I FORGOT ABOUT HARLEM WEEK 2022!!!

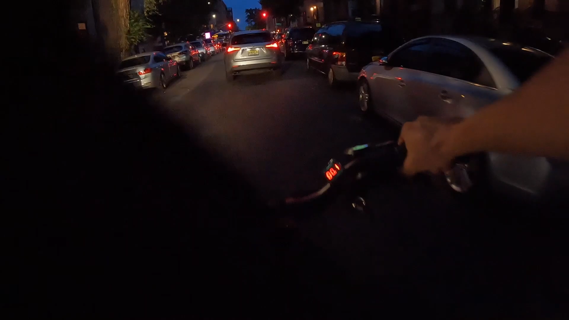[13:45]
Yo. But yo, that joint look thick out there though, man.